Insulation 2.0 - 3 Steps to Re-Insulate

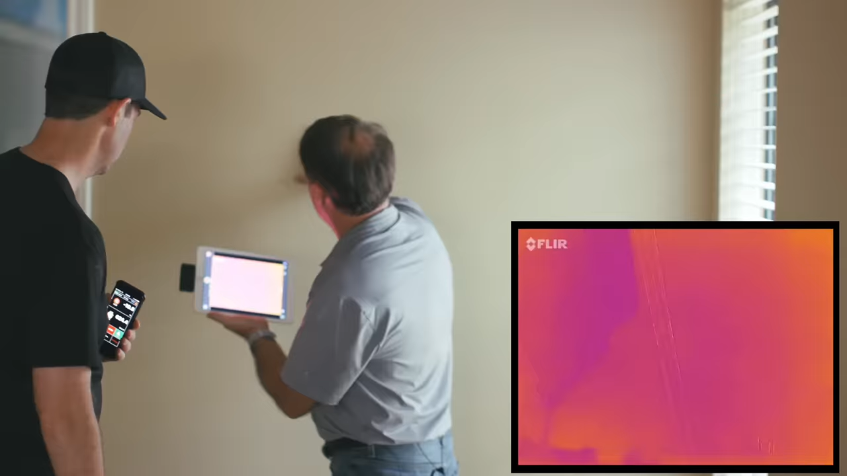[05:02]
That'll give us an idea of how sensitive it is.
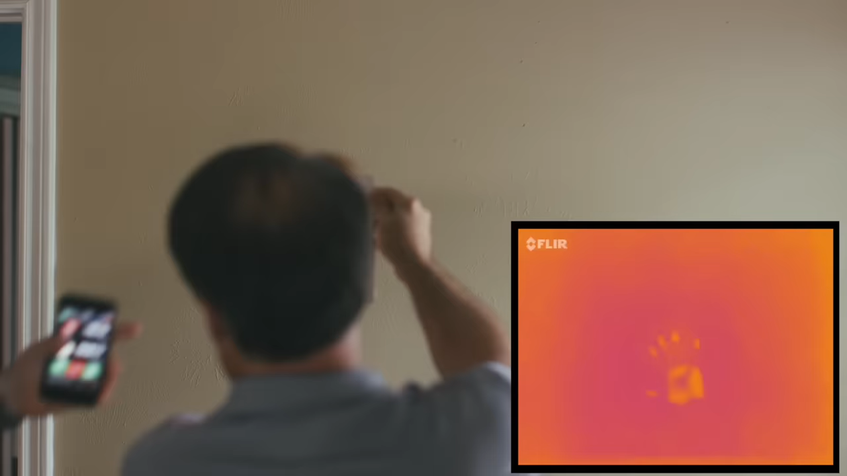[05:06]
Check that out. Man, that's so cool.
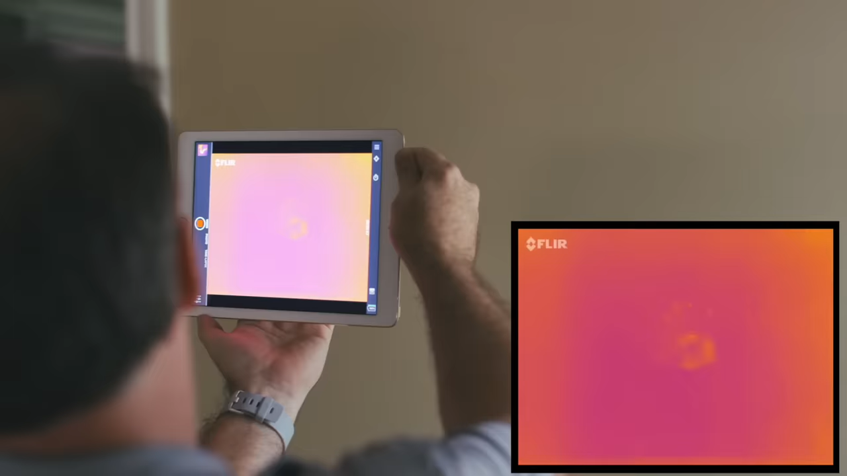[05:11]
And we're screen recording too, Ken, so we can catch it. That's awesome.
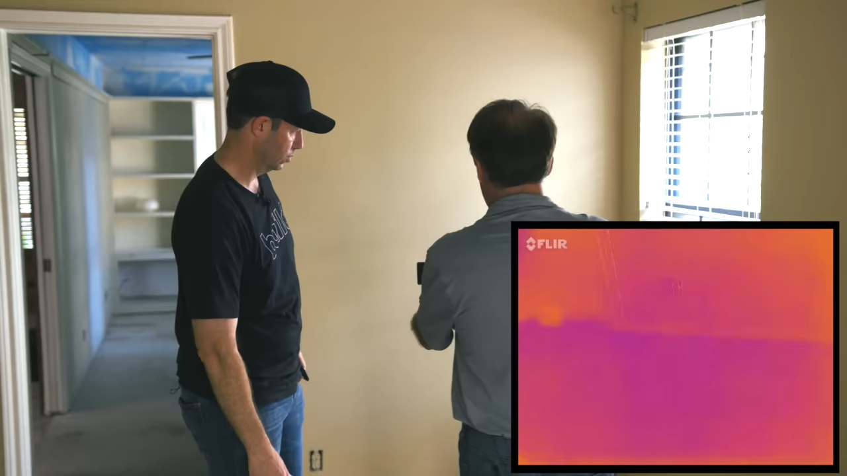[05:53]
So as I get to the exterior, we should see a little bit of a temperature change. We can see a little bit.
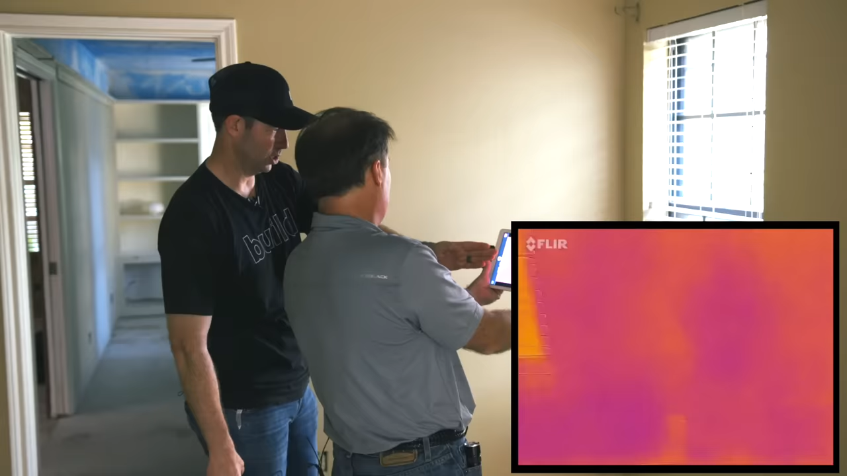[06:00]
Now there's your 70s window. Yeah, big time. Wow. Let's take a look above it though.
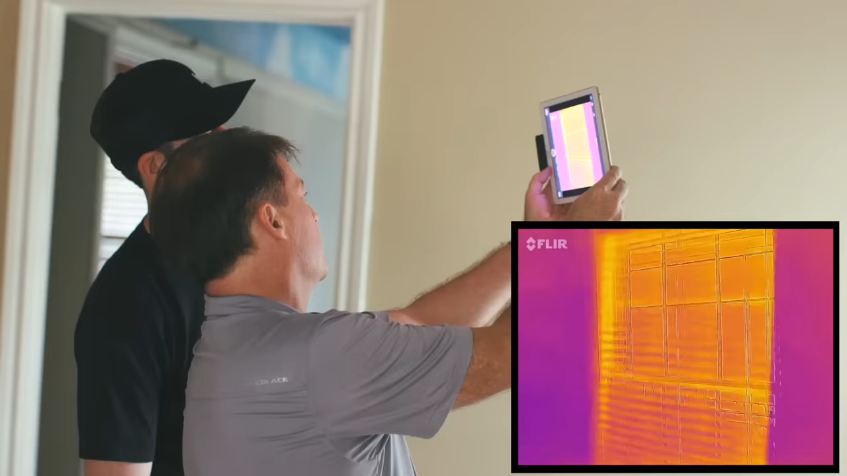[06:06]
Look at that ceiling plane, Ken. Well, you got a window on your ceiling.
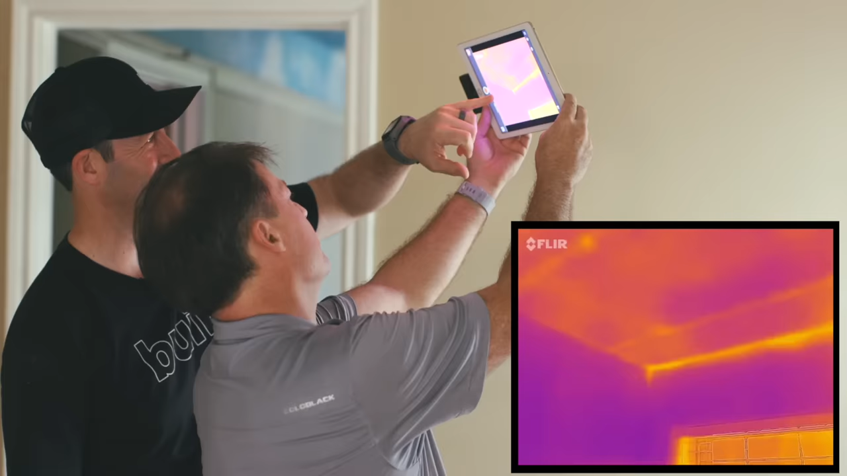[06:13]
Look at that. It's as much leakage as the window, basically.
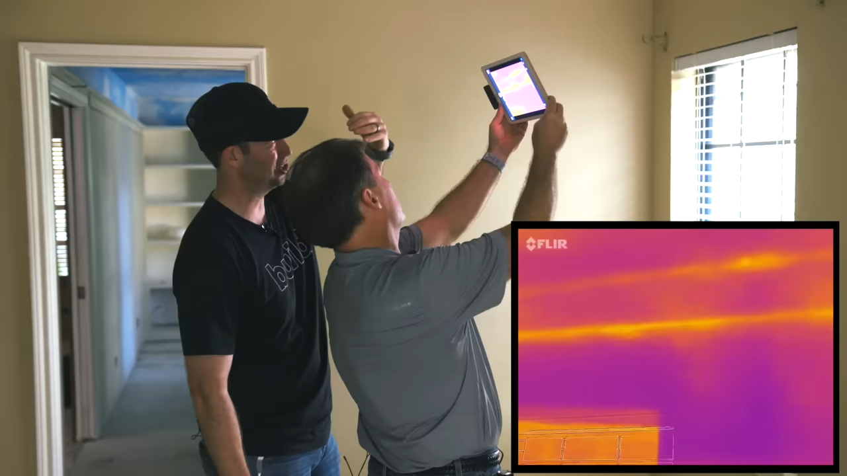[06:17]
There's so much heat coming in there. That's a lot of heat flow coming through. And as we look at, you know, there's not a lot there as far as the outlet goes.
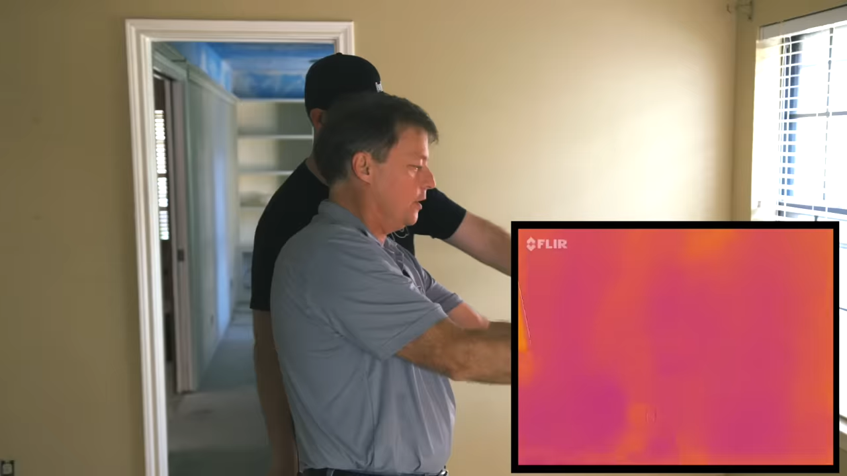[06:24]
That outlet's not bad though. No, that outlet's good.
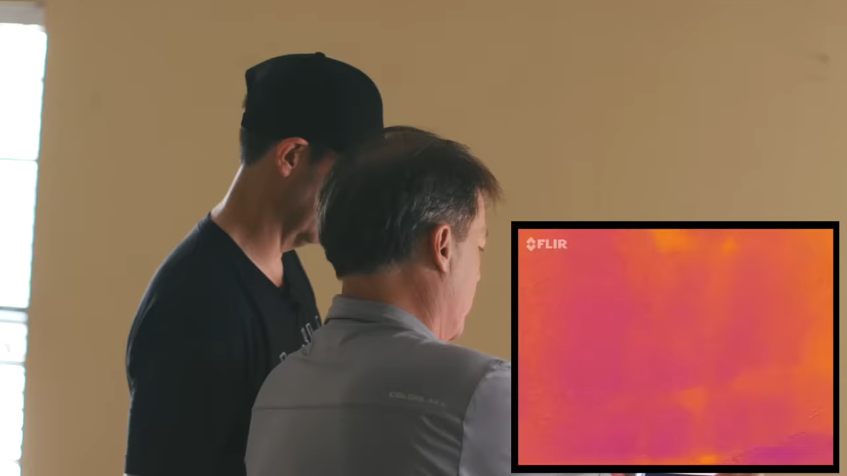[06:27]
We're seeing studs. What is going on with your wall?
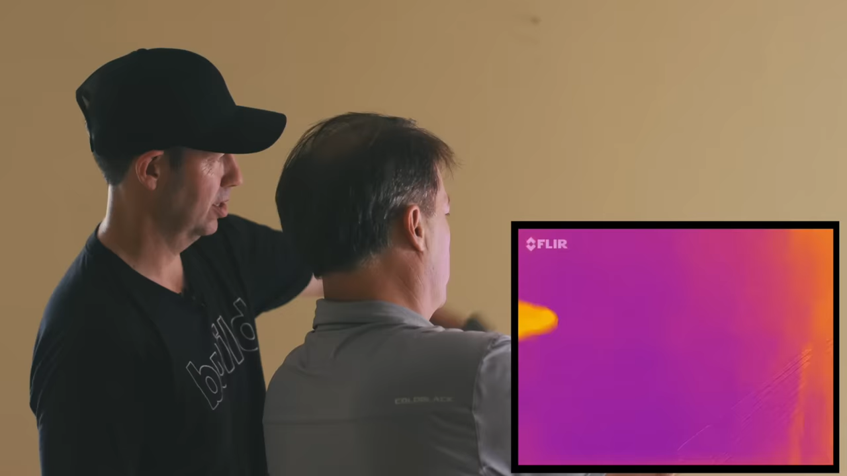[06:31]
We're missing some insulation for sure. Yeah, we've got some issues there. Let's, let's go back this way and let's take a look at your ceiling again.
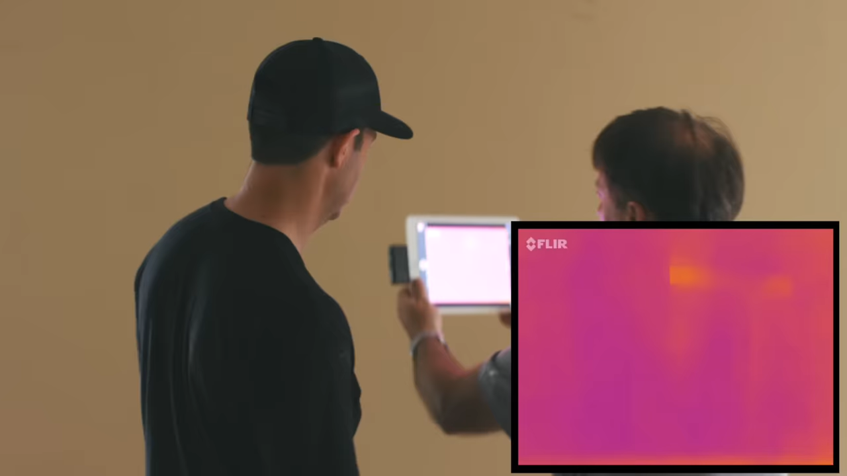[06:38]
So if we look at the ceiling, obviously that outer perimeter has a real issue.
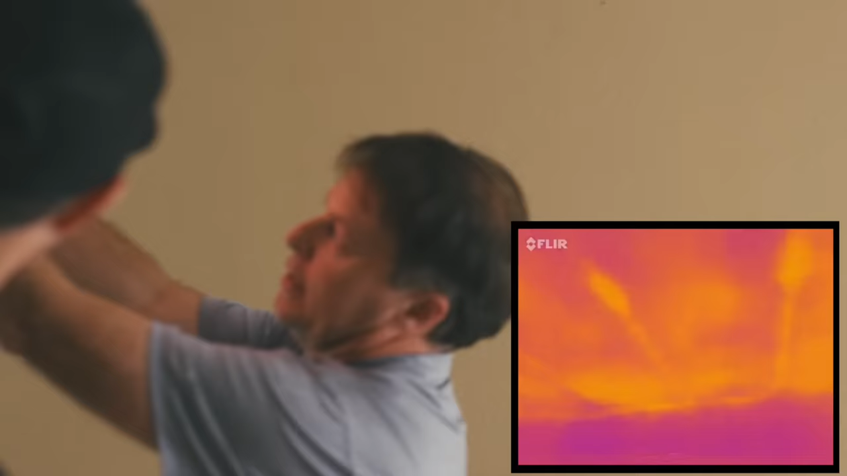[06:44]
Oh wow. Look at right here, these studs. You can see how you've got a leakage point right here.
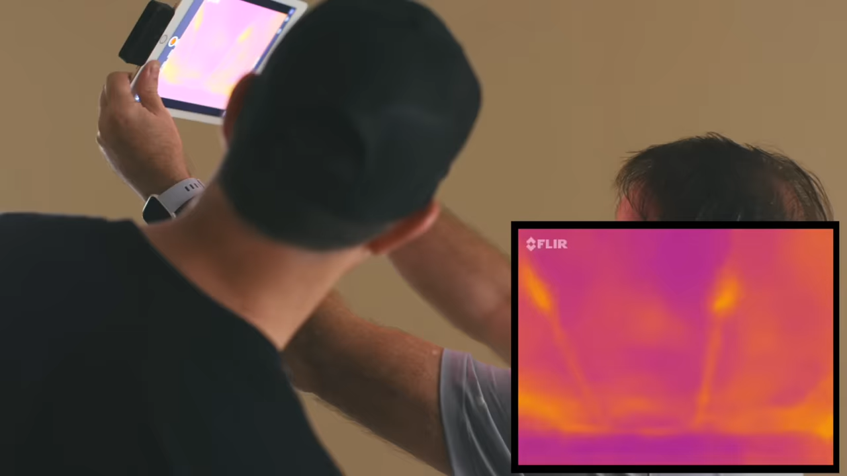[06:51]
So let's go around. What about that ceiling fan?
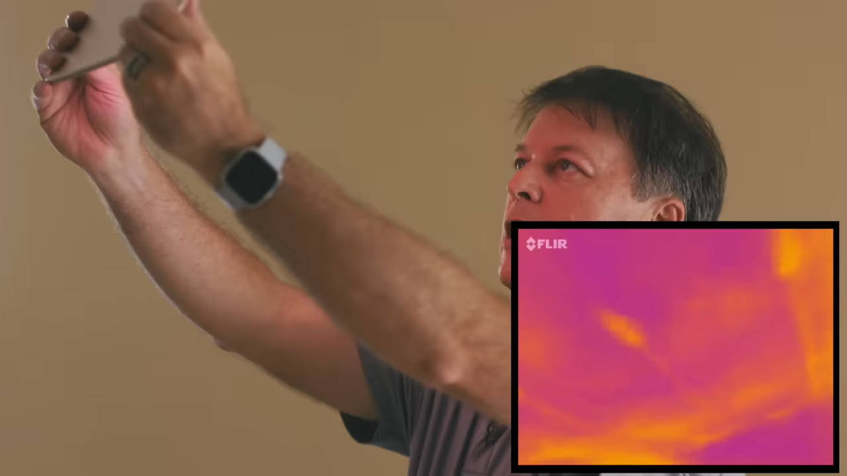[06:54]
What's that showing? Oh, let me get to the side of one of those fan blades. Look at that, man.
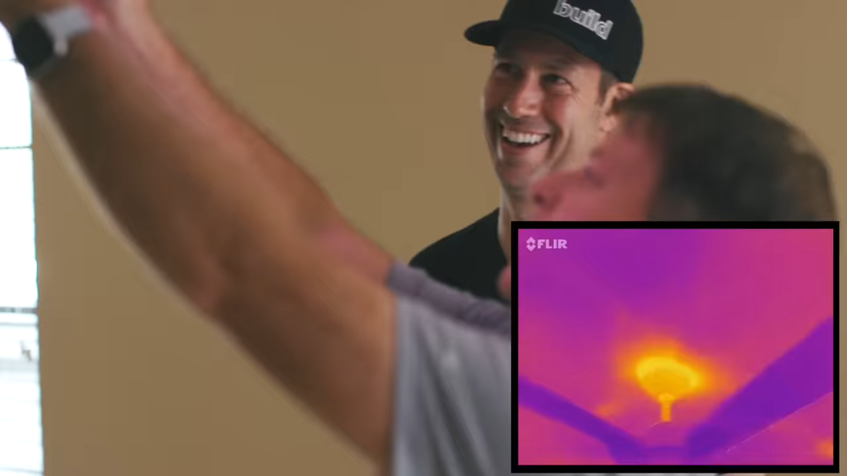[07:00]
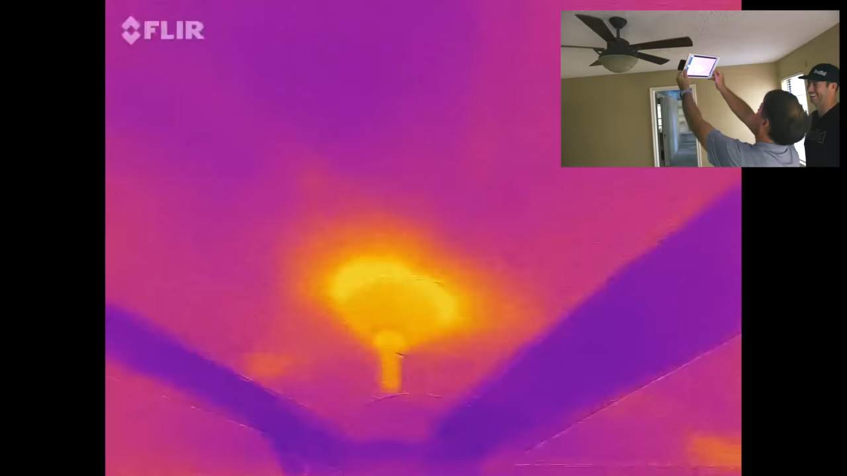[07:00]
Look how hot the base of that is. That fan is not on.
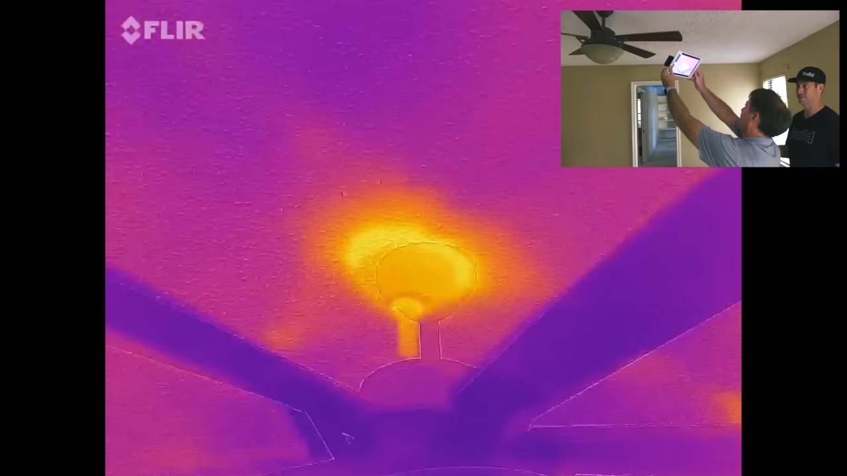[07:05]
That's not like that's the electrical making that. No. That's airflow from the attic into the house.